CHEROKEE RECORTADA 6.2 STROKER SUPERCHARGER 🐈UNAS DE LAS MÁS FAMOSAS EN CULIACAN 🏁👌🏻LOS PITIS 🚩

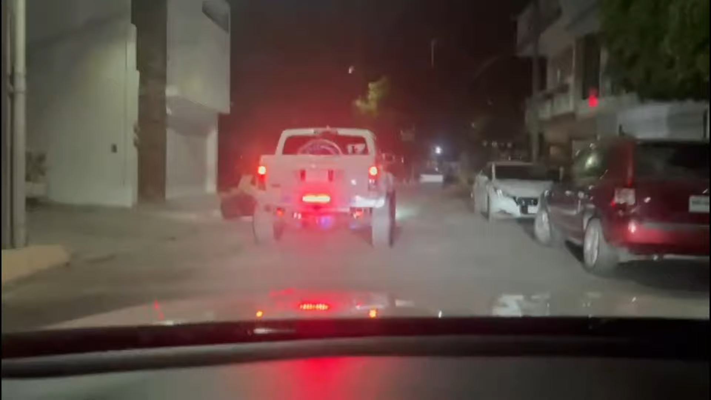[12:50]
Allá va, va a calar la cherocona esa, anda con un con su compa.
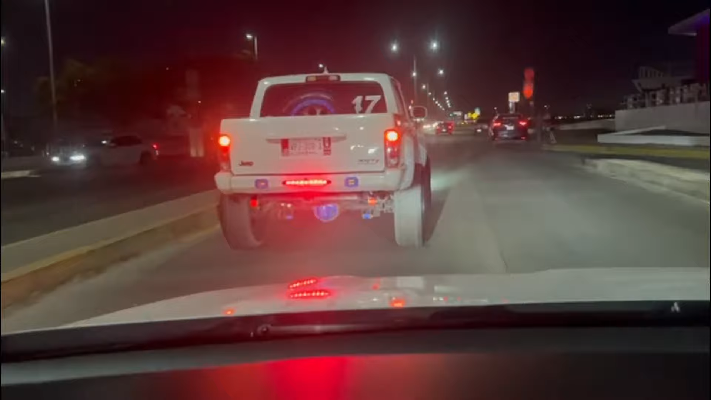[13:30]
Pues esta la cherojita que grabamos, la estaba perra, va, güey. Algo bien.